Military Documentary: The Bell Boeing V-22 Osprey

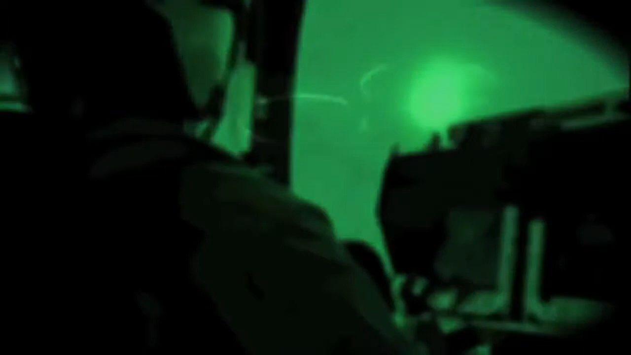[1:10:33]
Rock was flying in formation in one of four Ospreys, waiting to go into a landing zone. One section was going in to put some Marines in while the
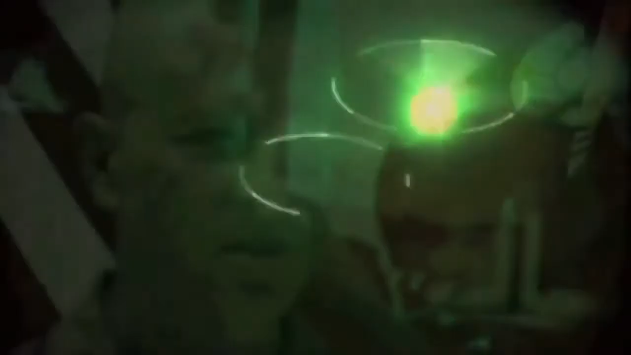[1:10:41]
second section was holding because we were going in to help with the extract. From a couple of miles back, Rock saw everything start to go wrong.
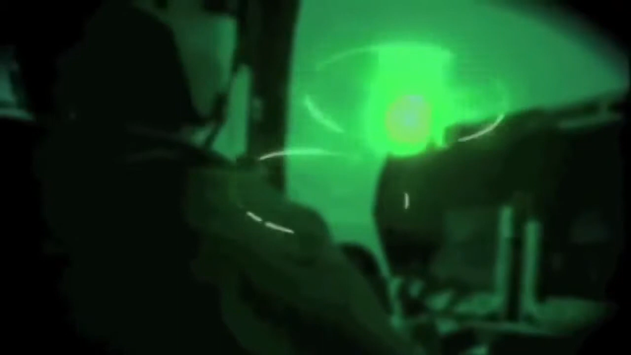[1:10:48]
You could absolutely see what was going on.
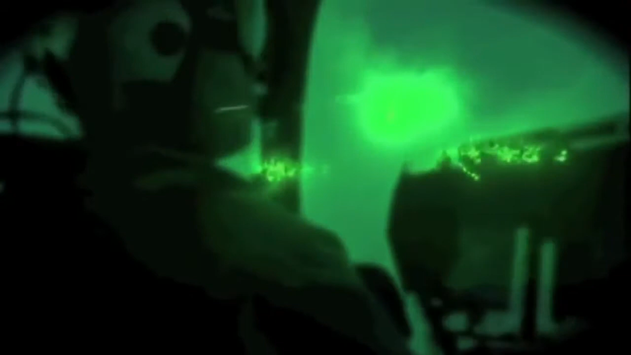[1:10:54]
We got a little side view mirror in the cockpit, and the first thing I saw was a reflected flash of that.
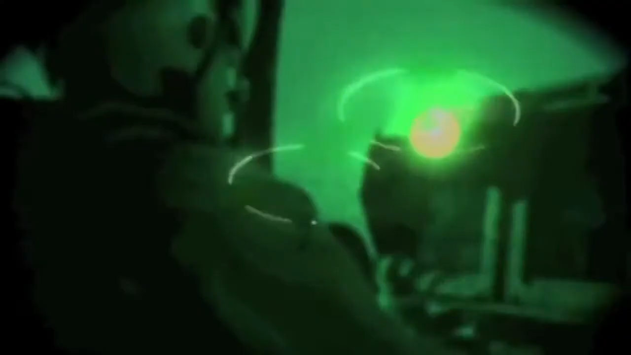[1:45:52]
From a couple of miles back, Rock saw everything start to go wrong. You could absolutely see what was going on. We got a little side view mirror in the cockpit, and the first thing I saw was a reflected flash of that.
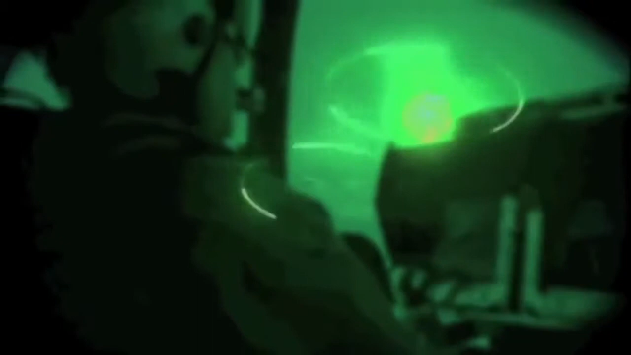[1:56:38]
You could absolutely see what was going on.